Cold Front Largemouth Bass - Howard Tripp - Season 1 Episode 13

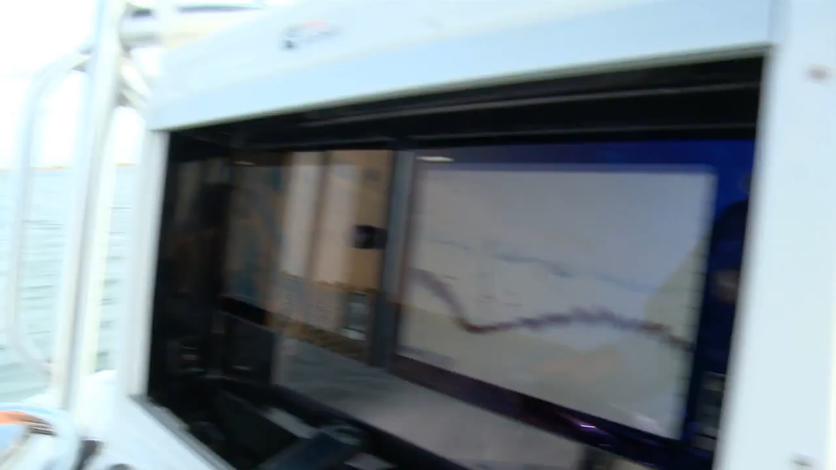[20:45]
The Furuno NavNet TZ Touch has some really cool features.